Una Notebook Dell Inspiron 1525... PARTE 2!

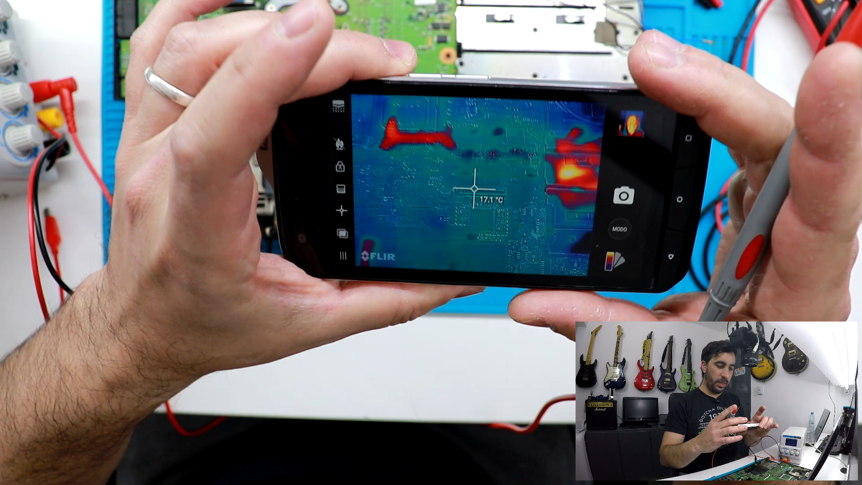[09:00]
esas manchas muchas veces no son calor sino reflejos de los metales ¿no?
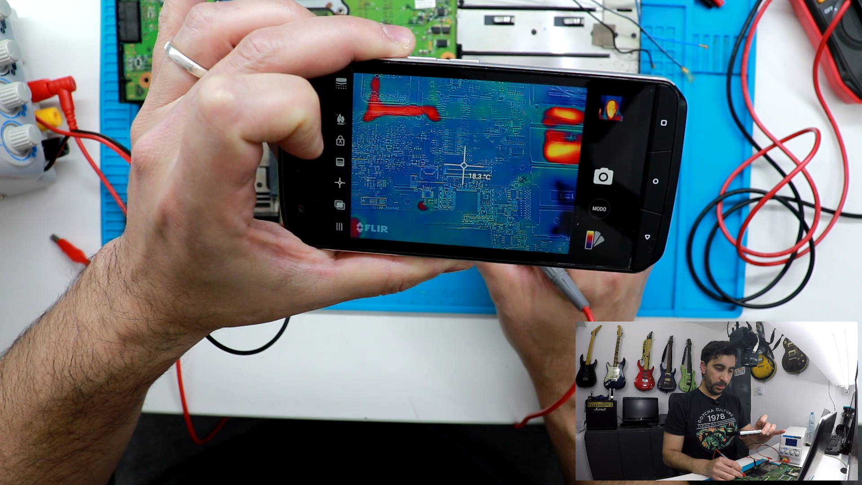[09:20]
a ver si ilumina algo ahí se ilumina algo
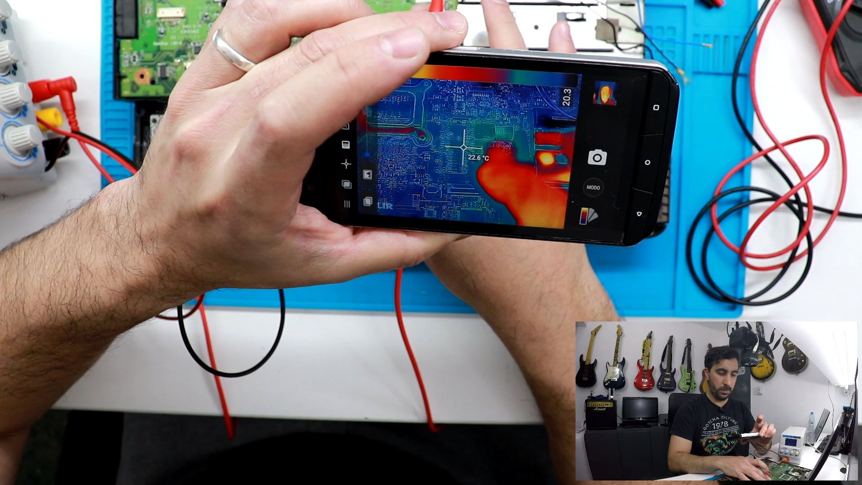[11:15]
hay un punto rojo ahí perfecto a ver y es este este chipsito si va a ver ahí no, está muy torcida ahora probamos de vuelta ¿no?
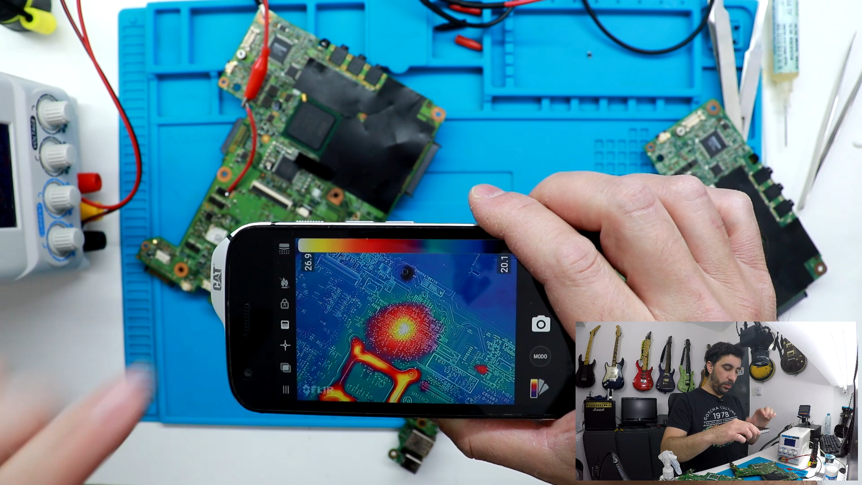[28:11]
El punto de calor viene justo ahí del medio. ¿No? Pero. Difuso. Y cuando es difuso. Es porque viene del otro lado. Entonces. Si damos vuelta.
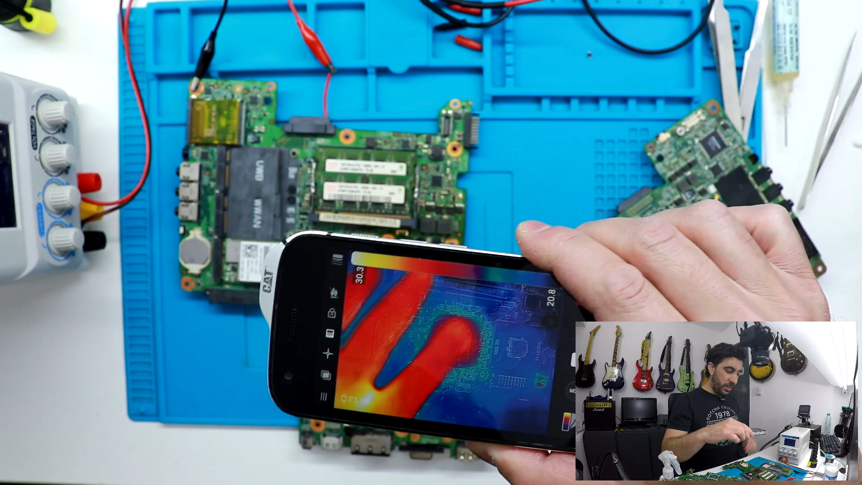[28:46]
Procesador gráfico. Calentándose. Así que. Queridos.